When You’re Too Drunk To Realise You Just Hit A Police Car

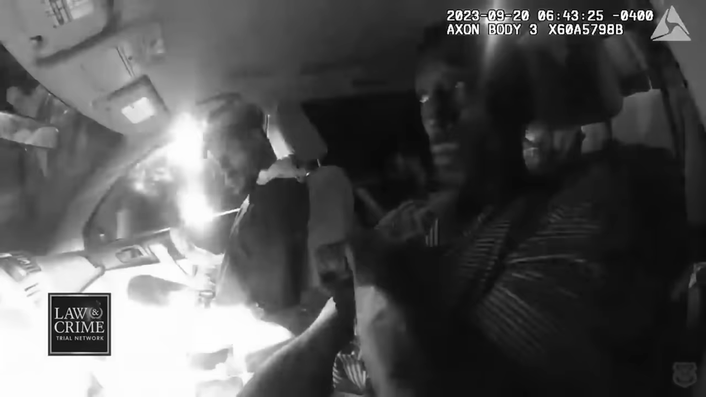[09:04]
She demands to see his hands as she takes out her cuffs.
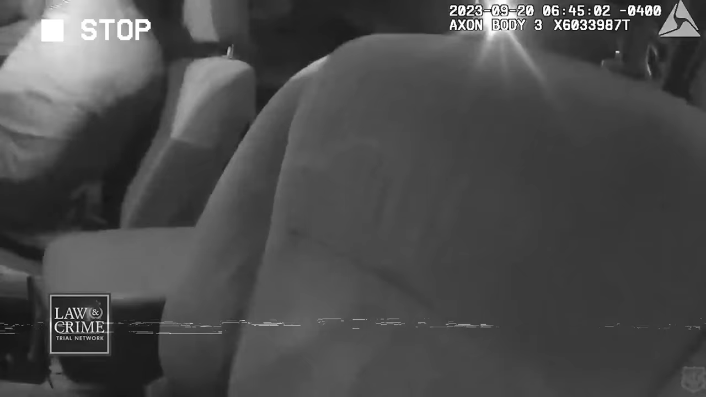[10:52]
The driver changes gear again, and the car moves forward. The female officer falls to the ground, and the car continues on until it rams into the cop car in front.